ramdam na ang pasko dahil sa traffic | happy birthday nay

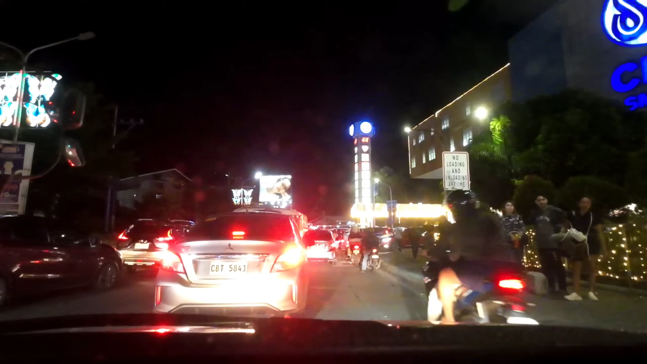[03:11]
725 ng gabi mga dre no December 16th Ito ang sitwasyon
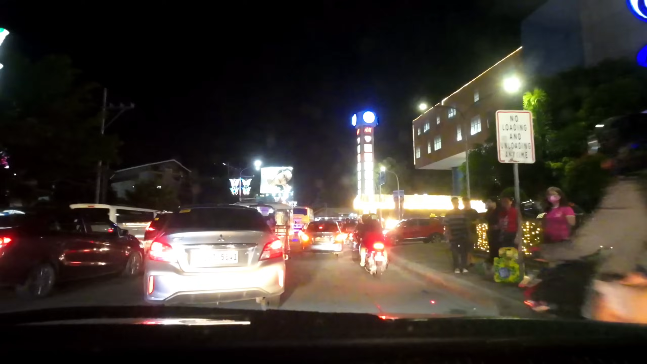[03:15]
Sa harap ng mall Bumili pala akong kandila mga dre no Kasi nga Birthday na ermat ngayon Kaya Naghanap ako nung ano pala Nung kandila May lucis mga dre Ubot ano Ubot ano Ubot ubo
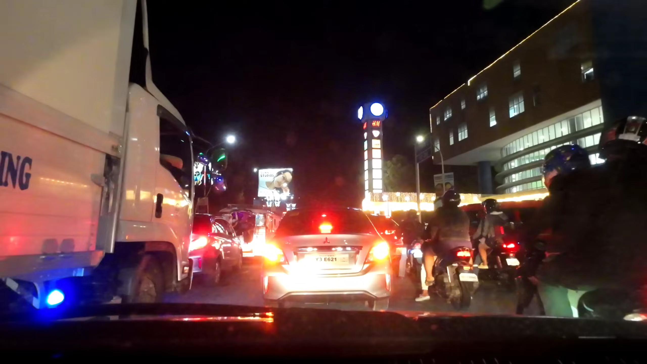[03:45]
Lahat kami sa bahay may ubon na eh Kaya ano Kaya walang handaan
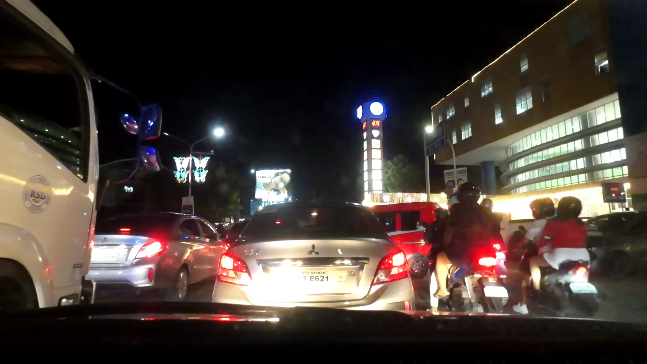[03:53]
Imagine mga dre ano pala ngayon ha 16 Habang lumalapit ang Pasko Diba Diba Kaya kayong mga pauwi dyan Nung Pilipinas Kasama to sa paghahandaan nyo Diba Pag matinding traffic Binunggu ba ako? Pagkakapinunggu ako sa puweta na eh Ano to? Gabi na yun? Dami pang ano? Pupunta sa SM?